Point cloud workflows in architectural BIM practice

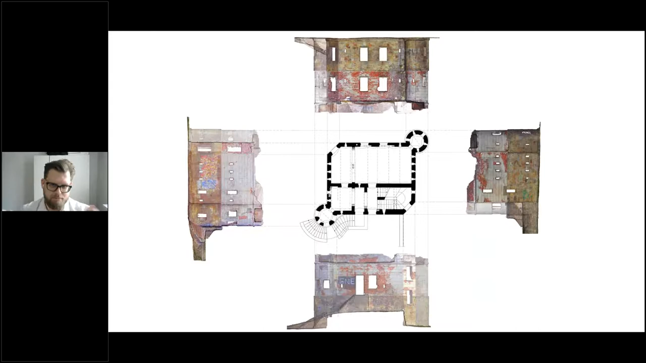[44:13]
know a recap or scene no for us when we did uh like comparison we did uh this kind of uh clean uh basically pictures that you can frame it's it's it's just just working so uh so it's good gives this idea and here you have just uh
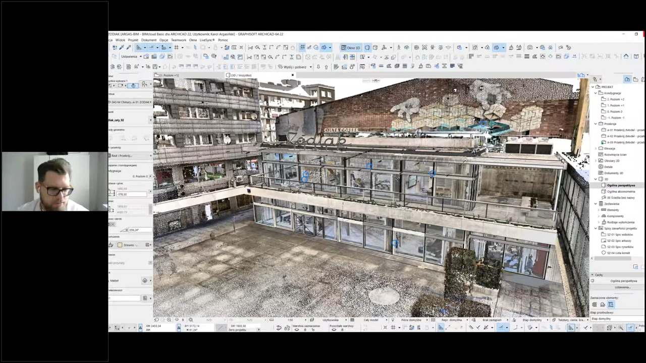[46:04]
and here was the classic modeling took place so but because of those all of those uh let's say auto photo maps that we generated from point cap it was easier for us to see some kind of details and also because of point caps filtration of of the cloud the whole scene project was like 180 gigabytes and the point cap exported cloud uh for archicad was by filtration it's called octree filter and that's their technology and it's uh it
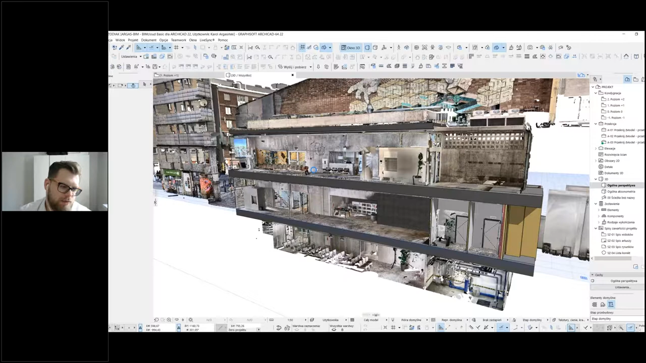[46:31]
was done like uh approximately 700 to one gigabyte 700 megabytes to one gigabyte so and we got all the data there like efficiently so it was very very
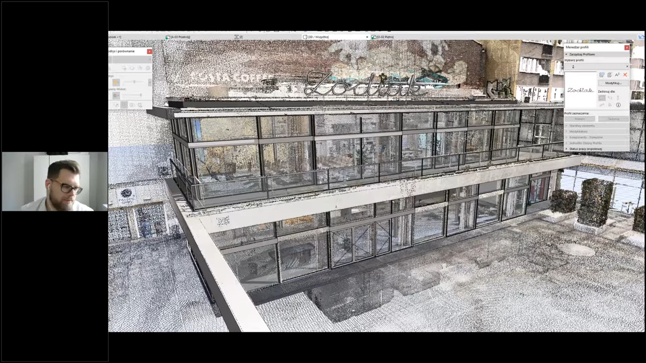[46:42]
nice to very nice to achieve that then we have uh san maris basilica in yaroslav that's
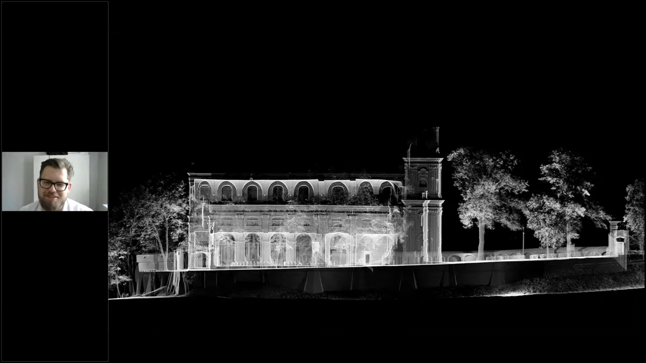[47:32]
kind of the uh thing that you wanna just uh let's say um that you wanna like print and hang on the wall right this kind of uh thing for me so um but that's not the case at all i mean not only so uh we also did the laser scanning of the
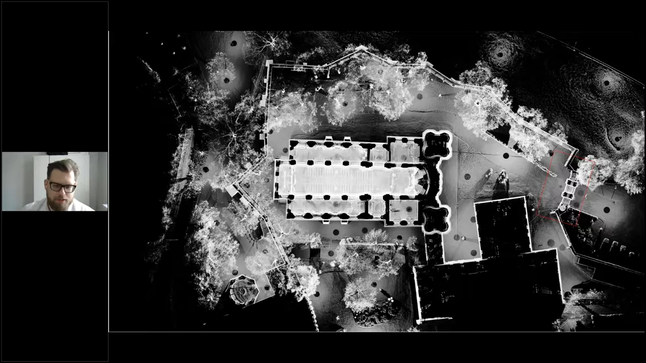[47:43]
place and uh in our this project what we did there was this uh there was this gate to the whole monastery so what we did because of uh this efficiency
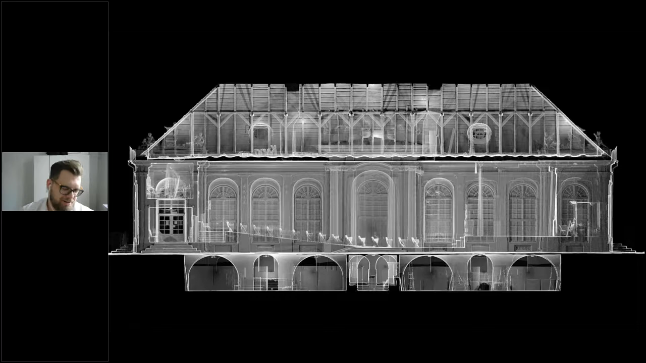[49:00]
what you can achieve as an architect when you think about that and you can see that it's like some kind of a uh really like a painting
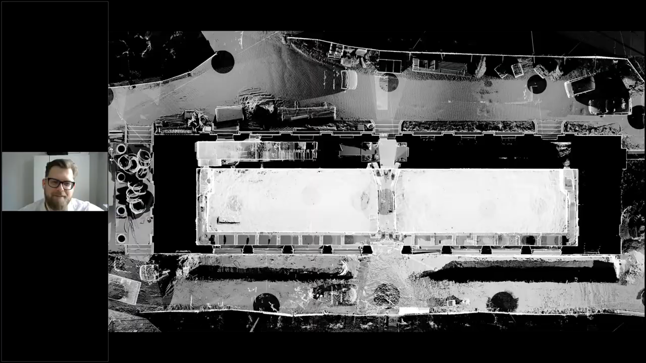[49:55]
here again it's a different view so here you have a laser scan and this is this excavation uh this excavated um um uh hbx systems for hot and uh cold air and um and
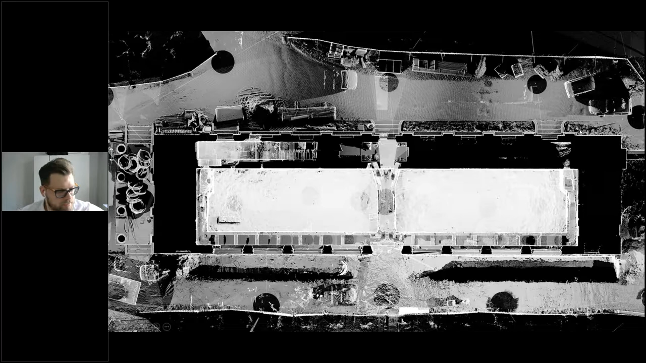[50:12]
uh that we also got uh after uh after a day of laser scanning so we stitched that we created web exports we created uh the
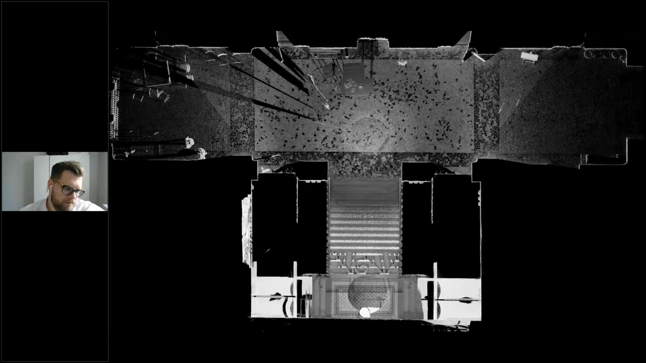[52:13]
how can you what kind of data uh how can you obtain this data right and how fast it is actually so you can see here and that i was going for staircase
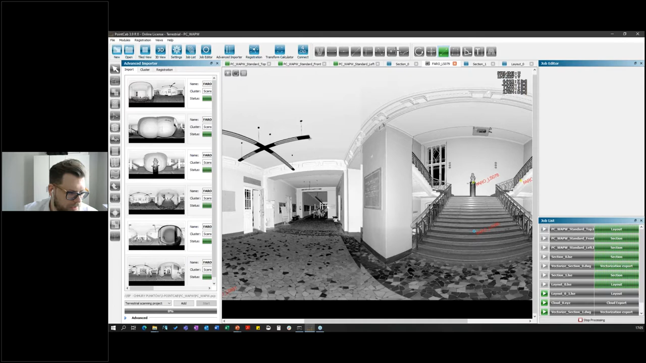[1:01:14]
and you can draw lines so it's it's it's great for for you and here you have the zodiac so again you can see the full point cap uh model
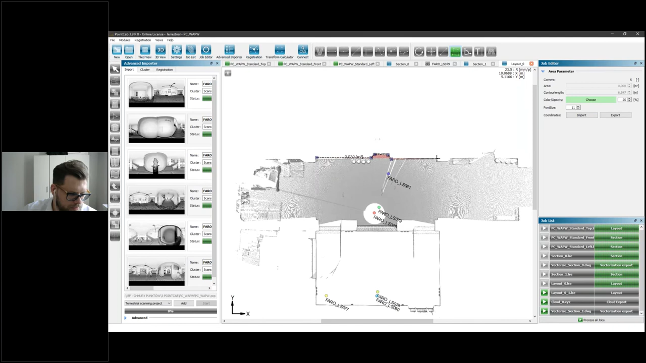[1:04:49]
it's just let's say this part and it just going out for me and updating in the real time so this is very efficient and you can also export that to export the planes export the points uh create the 3d planes 3d points like you can do many many things with this software and i would need uh several days for for you for that to explain to you because